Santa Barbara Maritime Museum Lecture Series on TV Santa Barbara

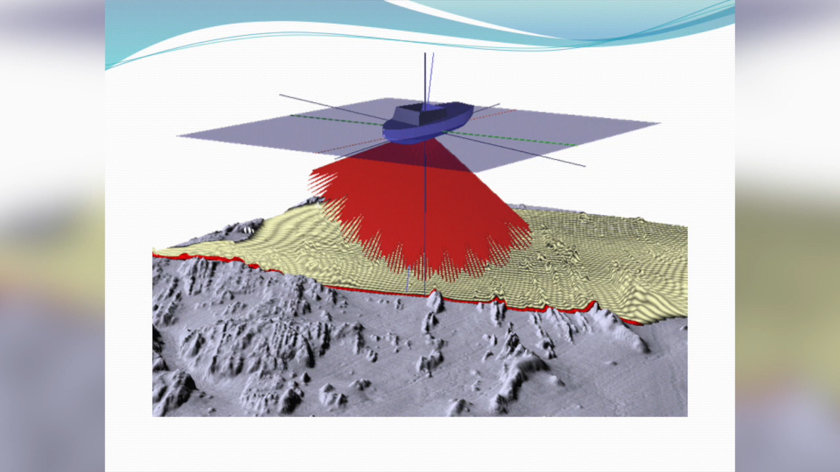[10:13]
And one thing that's very cool about the way that the EV Nautilus maps is it uses this multi-beam sonar system that basically is sweeping the sea floor with sonar. So you get really detailed maps.
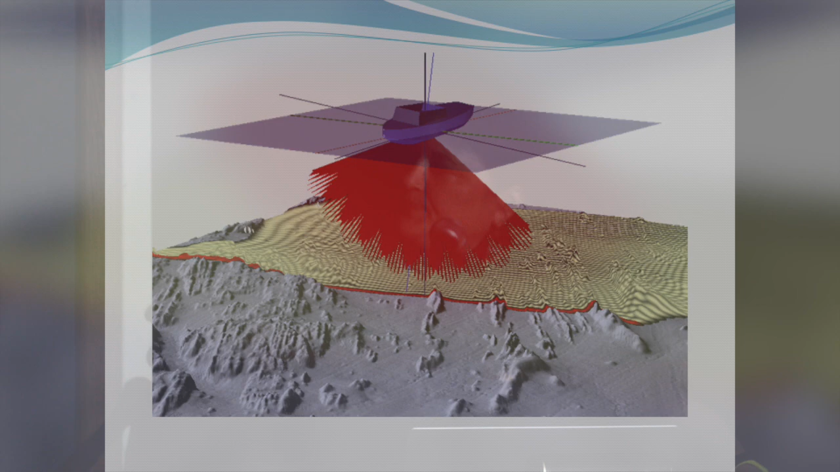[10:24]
So this is actually a series of three maps that were put together of the Galapagos spreading zone, which is about 230 miles northeast of the Galapagos Islands.
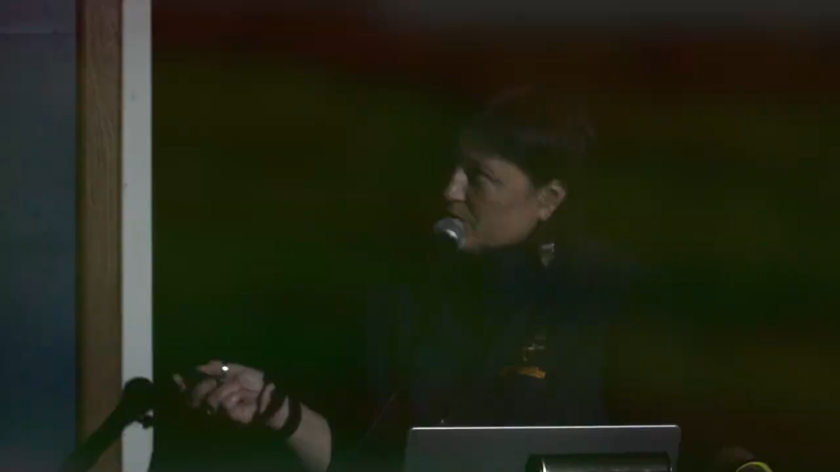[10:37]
And you can see in great detail all these little ridges and all of those features that are down there.
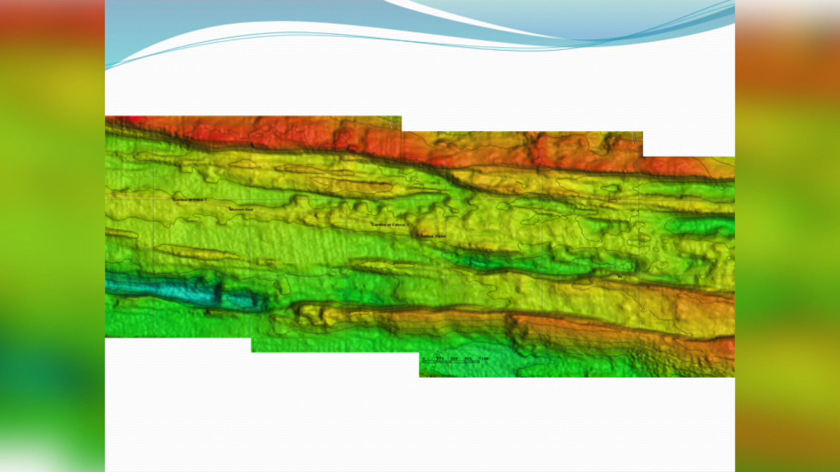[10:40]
Blue is the deepest, red is the shallowest in your particular map. Now, mapping is really important because it can help you identify certain features that you want to go see.